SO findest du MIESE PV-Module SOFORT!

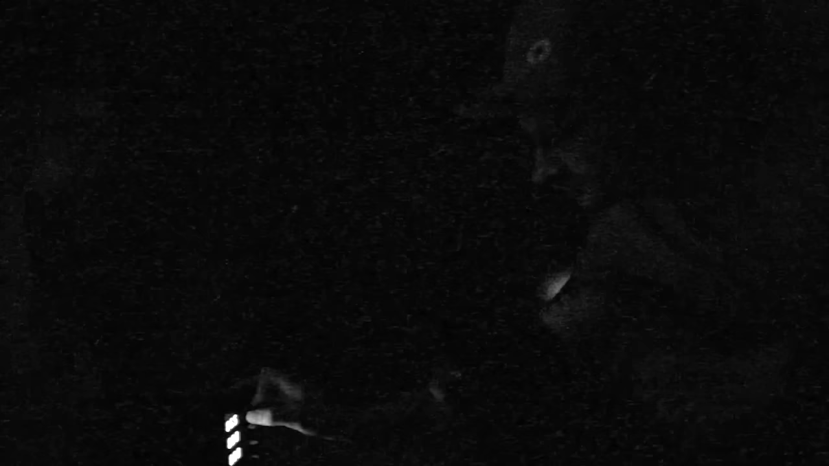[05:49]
So, jetzt sind wir hier bei, also hier bei 15 plus, ne, sind wir so bei 27 Volt. Jetzt langsam geht der Strom los. Sehe ich hier schon mal 60 Milliampere fließen, 120. Jetzt muss ich aufpassen. Also man kann es wirklich am Strom abmessen, ne? Der Strom sollte nicht zu hoch sein. Das Modul kann maximal 10 Ampere und darüber sollte ich auch nicht gehen.
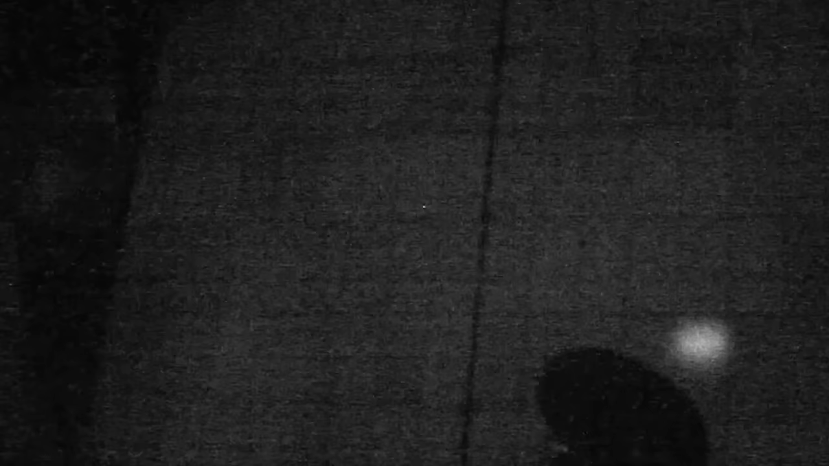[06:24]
Genau, also ihr könnt jetzt hier schon im Video erkennen, dass es so leicht anfängt zu leuchten. Ne? Also wir müssen jetzt eigentlich Langzeitbelichtung machen, dann können wir da ein bisschen mehr sehen. Aber könnt ihr jetzt hier schon mal ein bisschen erkennen. Ist cool, oder? Wir können ein ganz klein bisschen höher gehen, aber viel sollten wir nicht mehr machen, damit da kein Schaden entsteht.
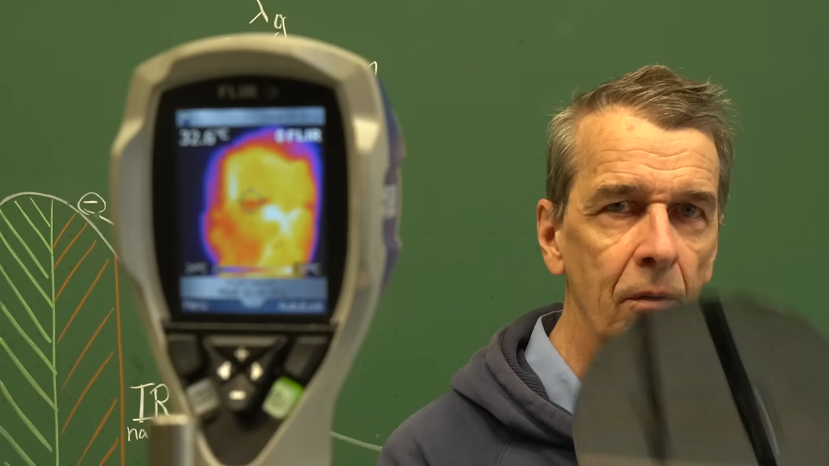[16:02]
Und das, was wir eben mit dem roten Laser gemacht haben, das Experiment, geht das rote Licht durch unsere Siliziumplatte durch. Das machen wir jetzt mit Wärmestrahlung, also 10 Mikrometer Wellenlänge. Und da könnt ihr mich ja auch sehen, das Helle sind die Bereiche mit hoher Temperatur.
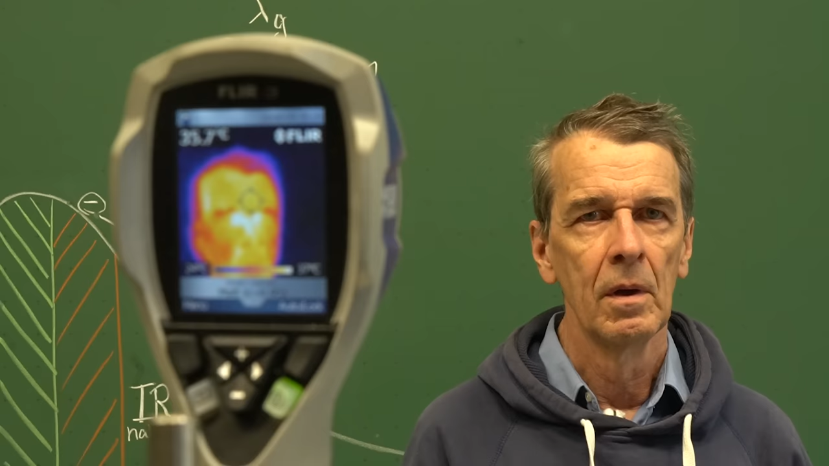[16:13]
Mein Gesicht ist wärmer als die Umgebung, die Tafel hier. Und wenn ich jetzt die Platte da dazwischen halte, dann sieht man mich immer noch.
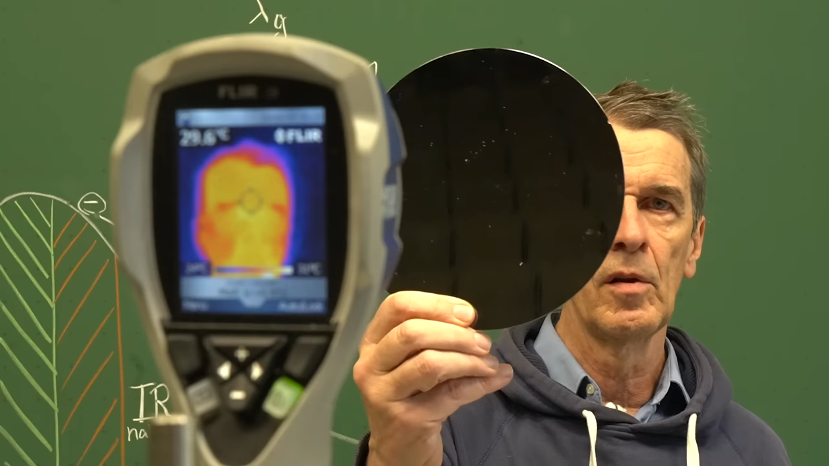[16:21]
On screen: spot 29.6°C
Das heißt, durch das Silizium kann man mit der Wärmebildkamera durchgucken, aber mit der sichtbaren Kamera eben nicht. Das haben wir ja gesagt, rotes, grünes, blaues Licht geht eben nicht durch.